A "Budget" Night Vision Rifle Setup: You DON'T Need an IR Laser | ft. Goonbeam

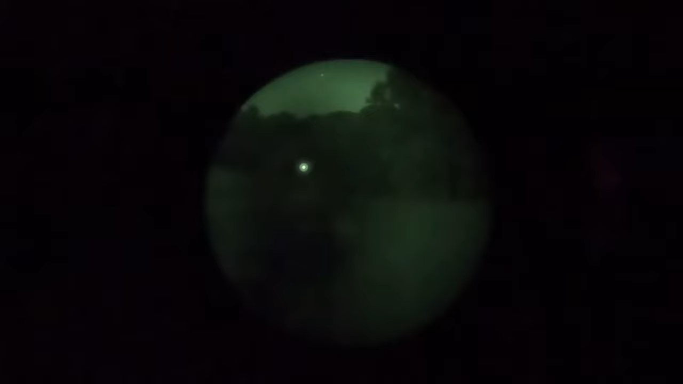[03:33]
punch that it will throw a very nice focused but still pretty
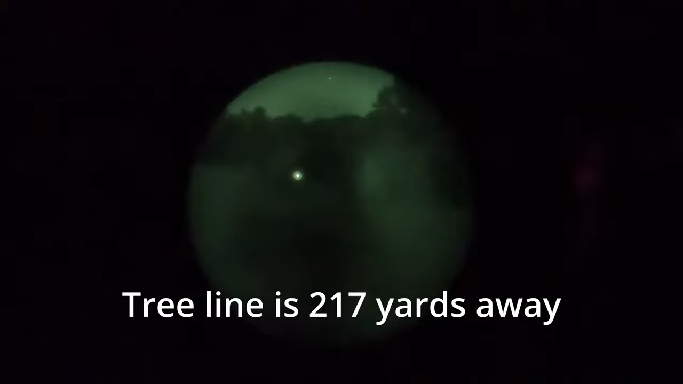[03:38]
decent spread illumination pattern under an IR spectrum and
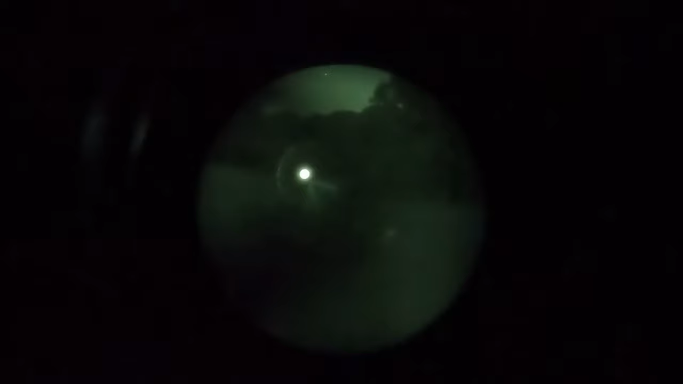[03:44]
it'll show throw it for several hundred yards within a hundred it is probably one of the
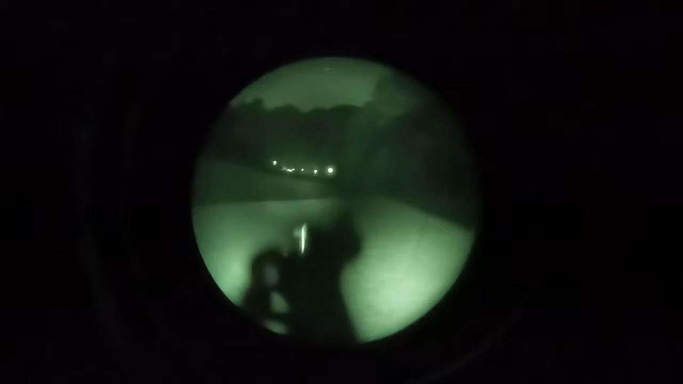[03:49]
most intense things that you will encounter a lot I would I would put it on par with like a protac
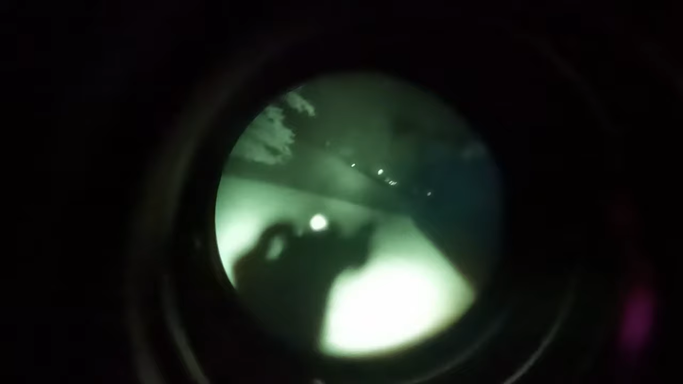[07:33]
noticed I want to say it's probably around a 50% increase in IR illumination
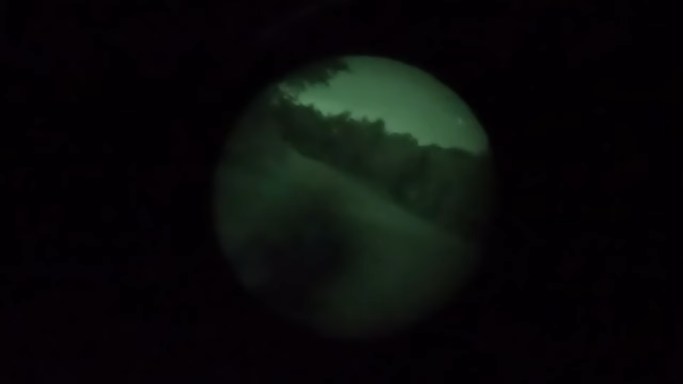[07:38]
I have actually found in certain situations that the 840 nanometer model is actually too much IR light I've